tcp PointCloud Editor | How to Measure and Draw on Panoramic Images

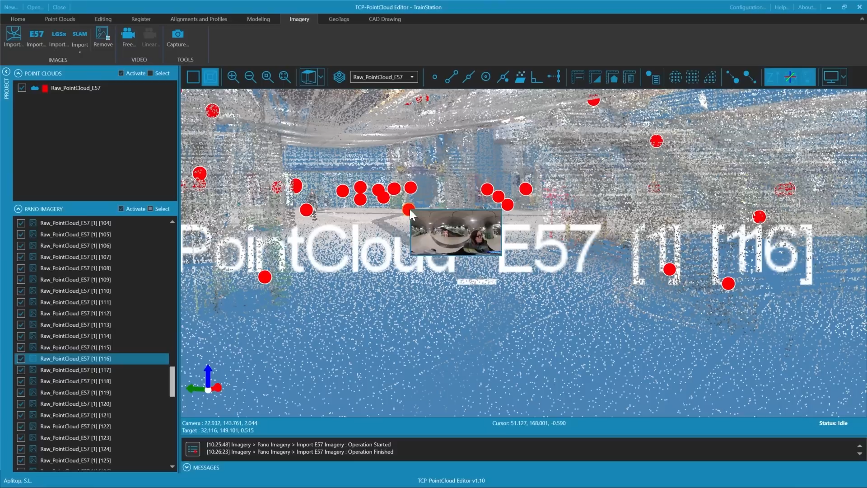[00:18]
We enter the train station. We enter the panorama. Here we see these stairs, the ticket machines etc.
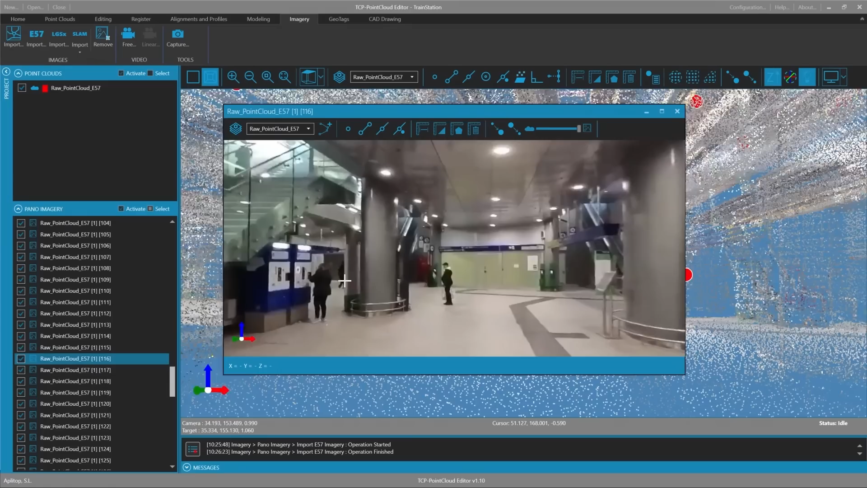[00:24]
At the bottom we have these rails. Here we see them in the image and the point cloud.
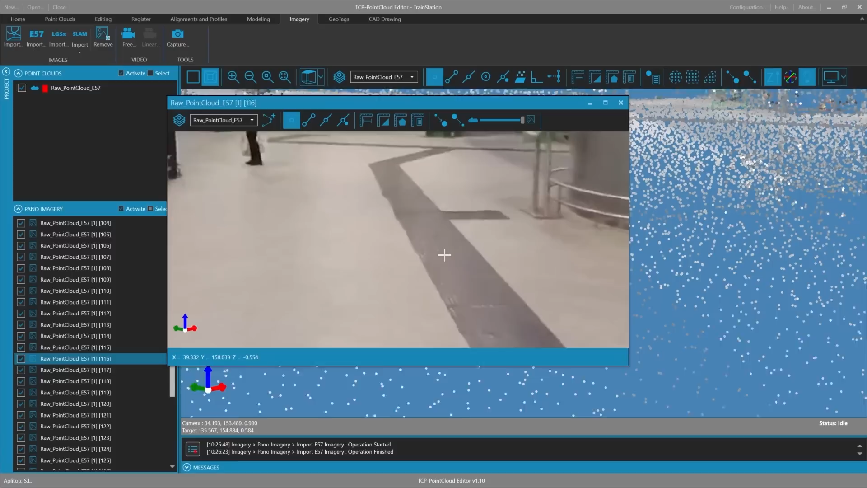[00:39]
The point cloud is actually below the image and with this slider we can control the opacity of the image.
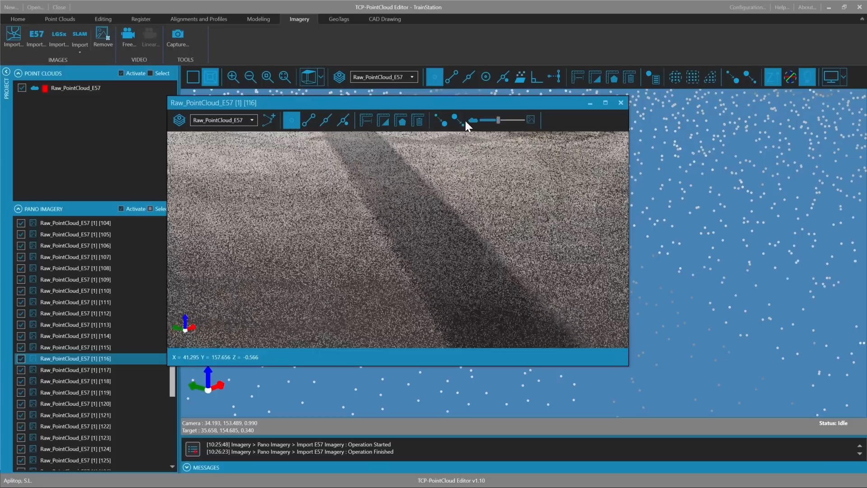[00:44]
If we lower it we see that the points are actually there and we can take measurements directly on the image and measure for example the width of this lane.
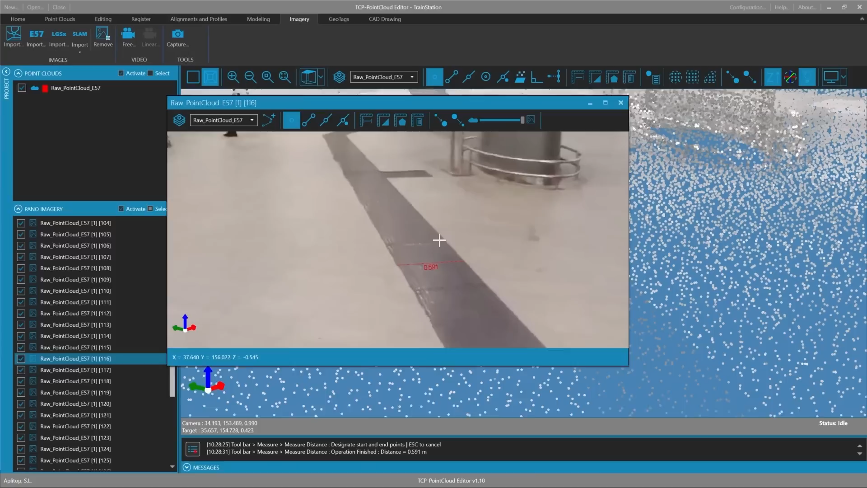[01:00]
We see that the dimensions appear in the panorama and in the 3D view. We could also measure for example the ticket machines and use a
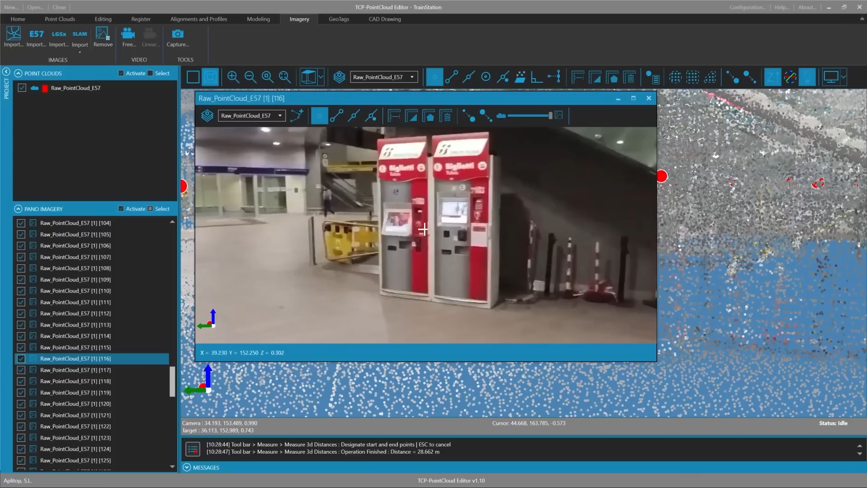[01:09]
3D measurement that also tells the horizontal and vertical distance.
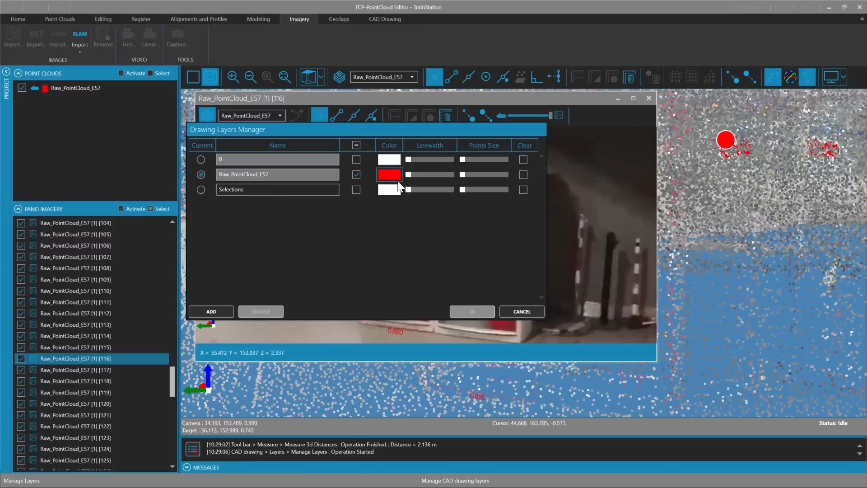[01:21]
We can see it very well because of the red colour so we go to the layer manager change the colour of the layer to magenta and enlarge the line.
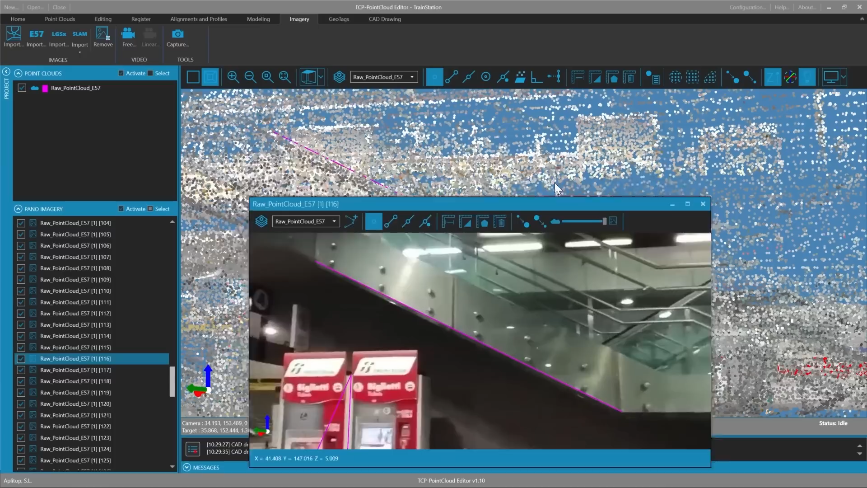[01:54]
Also in the 3D view we see that it appears. It is covered by the points.